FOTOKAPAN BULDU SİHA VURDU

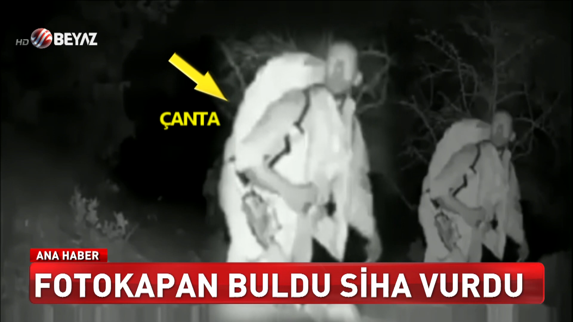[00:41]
Sırtlarında çantaları, ellerinde silahları vardı. Önce fotokapana yakalandılar, ardından SİHA'larla vuruldular.